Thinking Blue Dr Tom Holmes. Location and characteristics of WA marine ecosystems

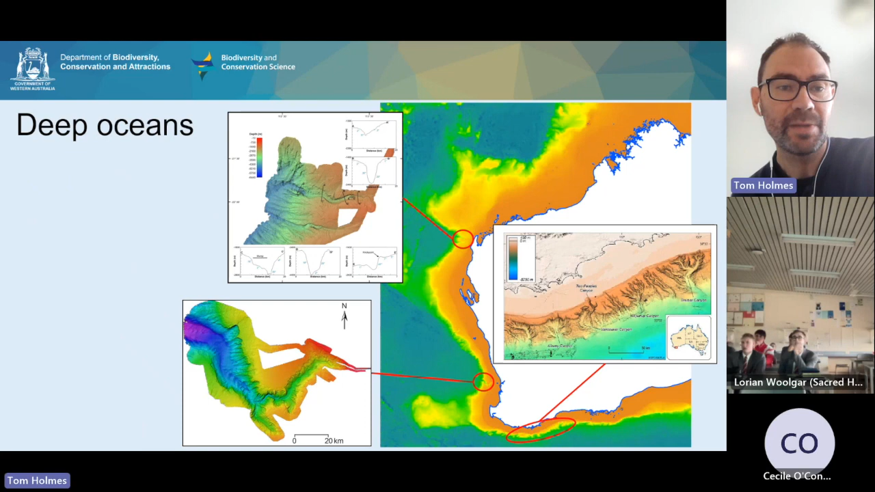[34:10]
these were formed by ancient river systems many many years ago and go to depths of down to about 5000 meters those areas are characterized by low light